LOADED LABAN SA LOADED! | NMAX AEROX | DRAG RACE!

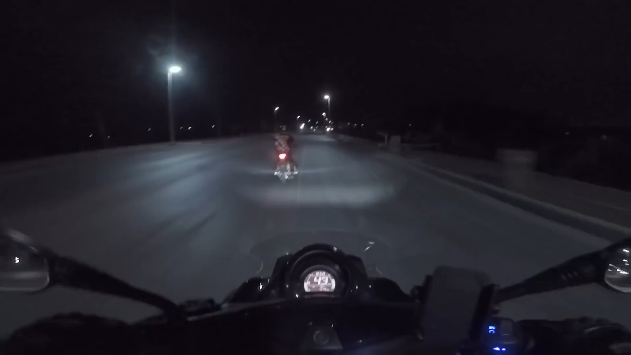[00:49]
So, kailangan ko muna i-prove yung una natin ginawang to kung okay, para at least sa susunod meron na tayong pagbabasihan mga sir, like support, bulb clearance, ganon, compression ratio, lahat, pati spark angle mga sir, lahat nun ano natin, kunan natin ng data, lahat yon. So medyo madilim dito, tsaka umaambon na.